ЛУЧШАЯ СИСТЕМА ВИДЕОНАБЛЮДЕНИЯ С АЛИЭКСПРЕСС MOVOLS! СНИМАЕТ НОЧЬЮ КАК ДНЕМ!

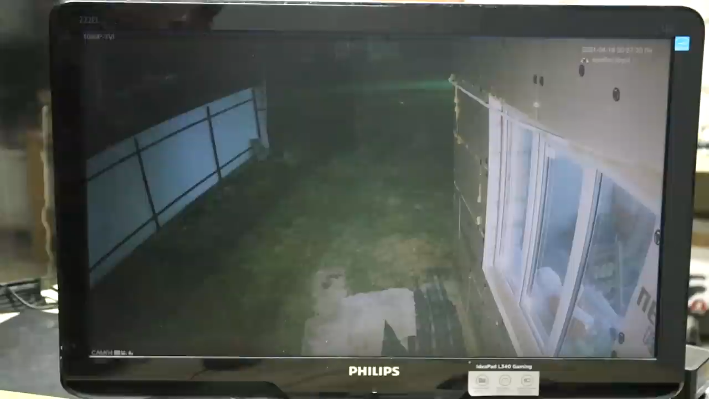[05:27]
И скажу, что в настройке нет ничего сложного. Как вы видите, изображение хорошее и четкое. Запись велась вечером. Камеры на улице я установил над дверьми.